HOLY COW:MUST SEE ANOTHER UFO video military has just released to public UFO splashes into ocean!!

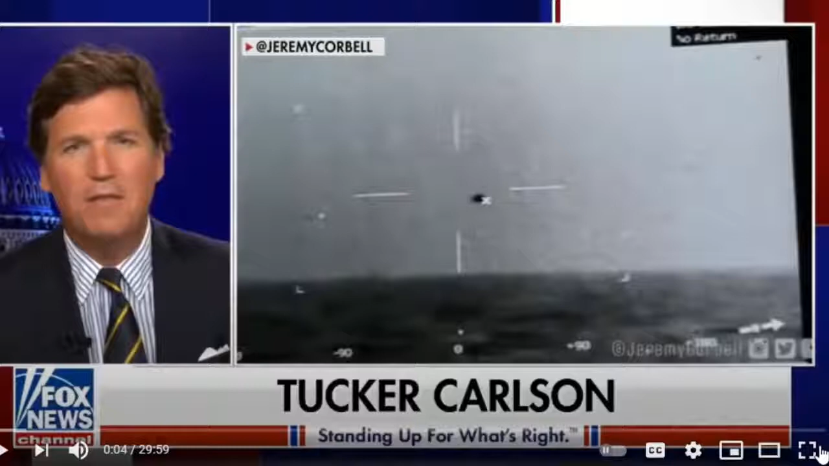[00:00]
There is stunning new video just out. It was shot by the U.S. Navy off the coast of San Diego. It clearly shows an unidentified flying object descending from the sky, hovering, and then disappearing without a trace into the Pacific Ocean. If you've dismissed UFOs as imaginary or ridiculous, and many have, you're going to want to see this tape. We'll show it to you in just a moment.
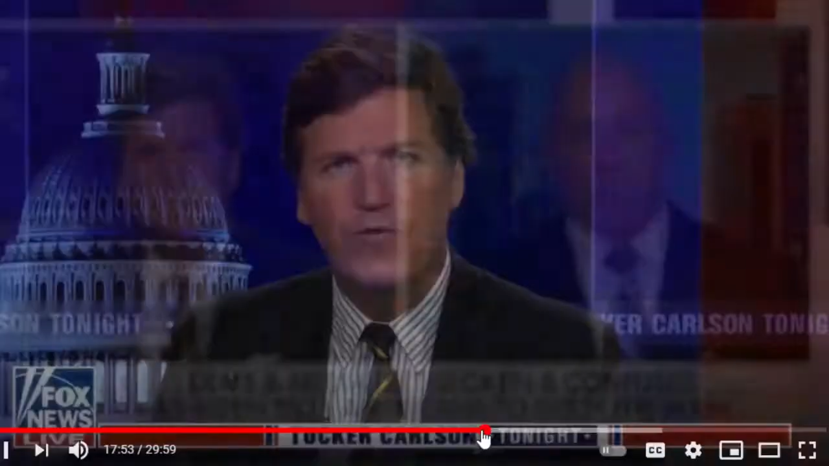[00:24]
Footage came out this afternoon, footage of an unidentified flying object, literally unidentified, captured by a U.S.
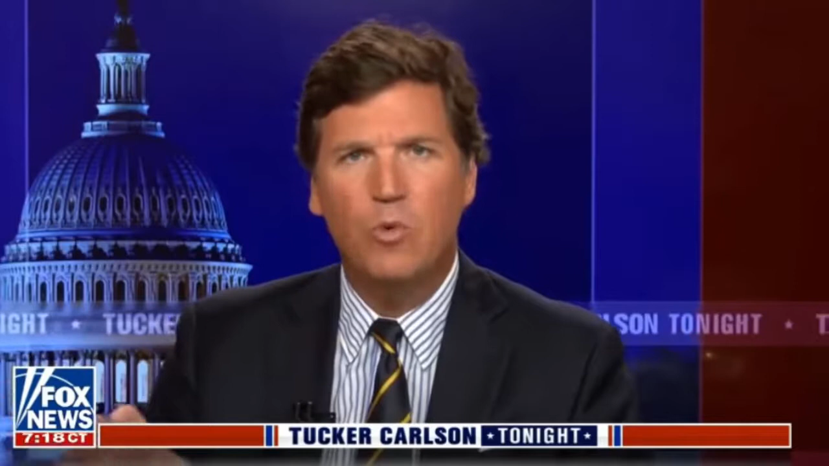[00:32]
naval vessel, these images were, off the coast of San Diego. Familiar with footage in the possession of the U.S. military, who have said there is tape out there of unidentified flying objects descending from
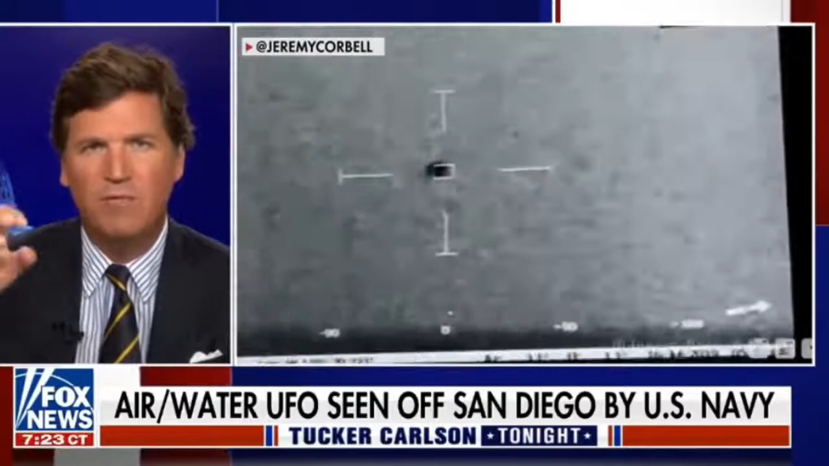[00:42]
the sky and then disappearing into the ocean. Well, today, that video emerged. The Pentagon has just confirmed that the footage is real. You're seeing it now on your screen. It was taken by the Combat Information Center aboard the USS Omaha on July 15th, 2019, off the coast of San Diego. As far as we know, the UFO in question was never recovered. There was no material indicating a crash. More than that, we don't know.
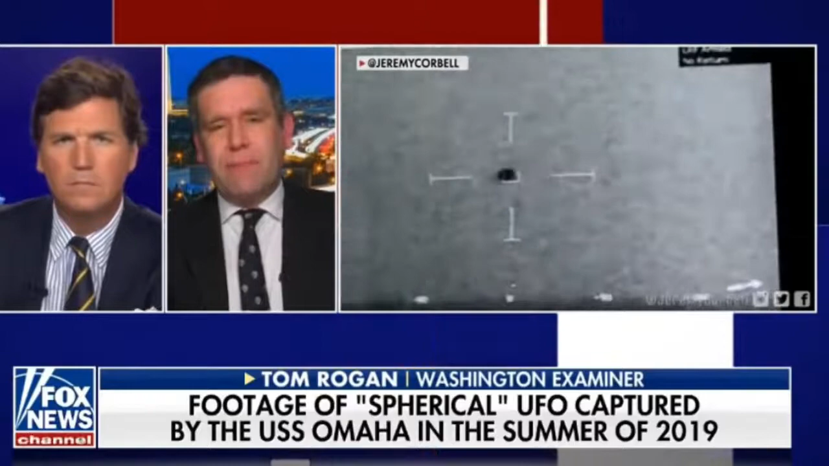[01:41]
And so, you know, the video in and of itself is limiting what it can tell us, but I think it speaks to as the Pentagon itself has admitted, this continuing trend of truly unexplained things coming into the public consciousness more than they have before.
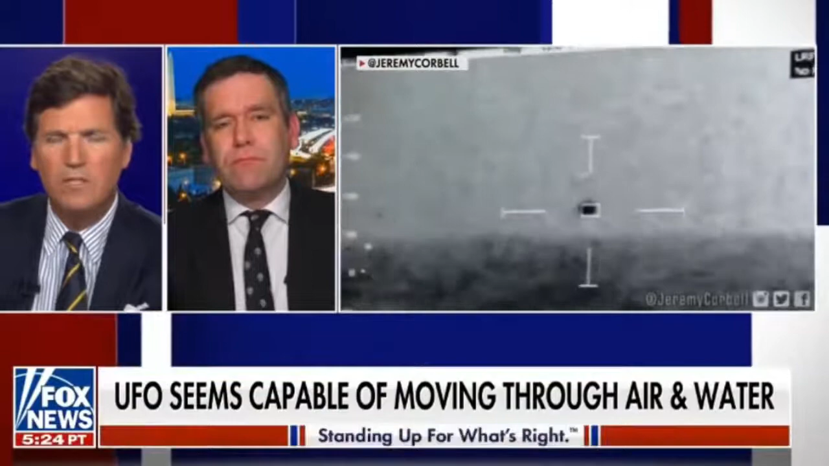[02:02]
If you listen to this with the sound up, you can hear the guys who are monitoring this video in real time gasp when it seems to disappear beneath the waves.
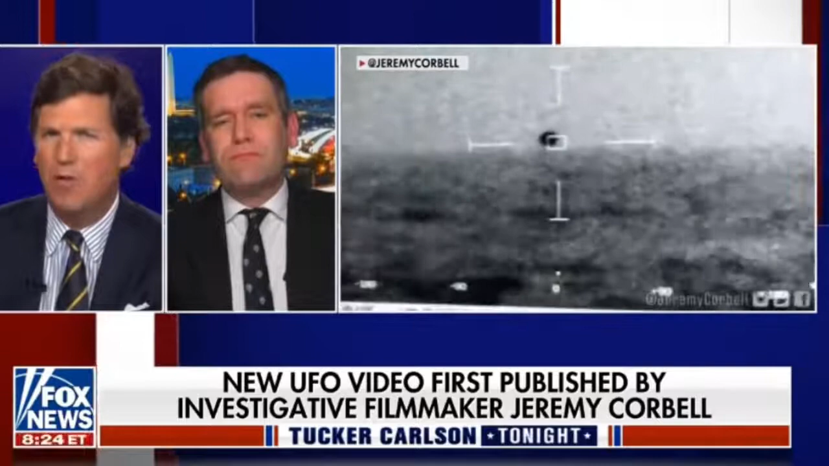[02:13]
So this kind of takes the weather balloon off the table or some meteorological phenomenon off the table. I mean, clearly, we're looking at something that is, as you just put it, being intelligently controlled, and it's going underneath the ocean and then disappearing. I mean, we're sure that this could not be a foreign nation in control. Yeah, that is why you see people like Senator Rubio leaning into the subject. The military Office of Naval Intelligence, which really leads the military effort researching this,